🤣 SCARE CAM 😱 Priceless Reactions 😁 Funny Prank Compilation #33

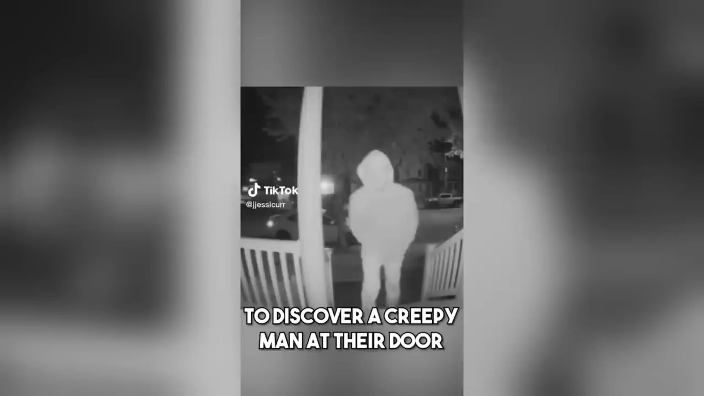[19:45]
Homeowner was in for a shock when they would check their security camera to discover a creepy man at their door in the middle of the night.
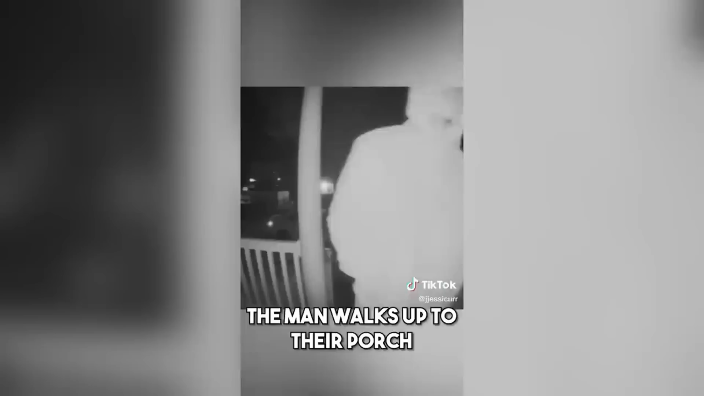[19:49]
The man walks up to their porch without any hesitation and immediately shows that he is aware of the doorbell camera as he stares directly at it.
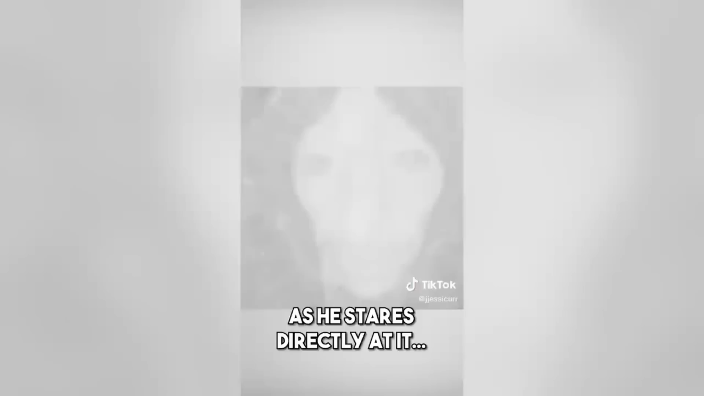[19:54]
He then looks over at their door and attempts to open it.
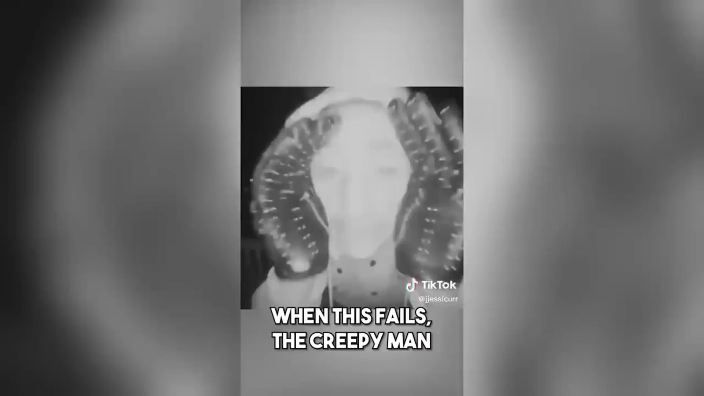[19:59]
When this fails, the creepy man stares directly into the camera with his hands firmly placed on each side of his face.
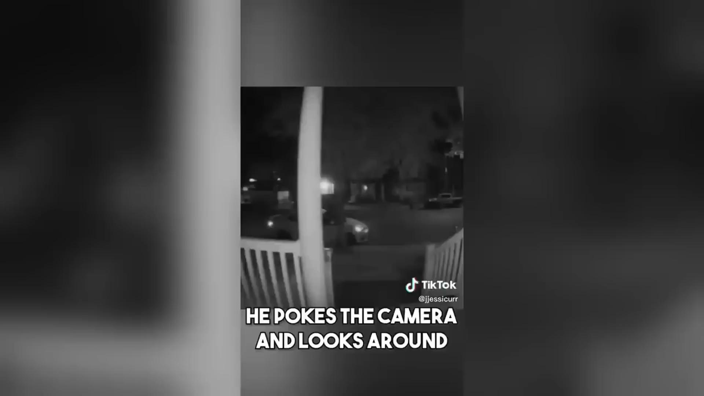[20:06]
He pokes a camera and looks about the porch for a while, as if he's trying to get inside the home, before stepping away and waving goodbye to the camera.
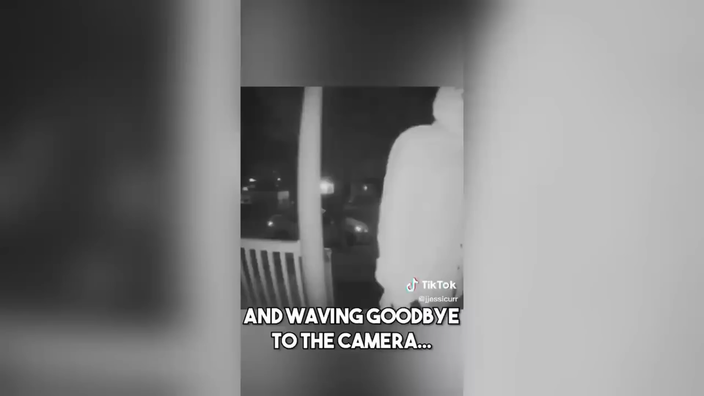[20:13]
First of all, this was obviously a very creepy encounter, and from his appearance,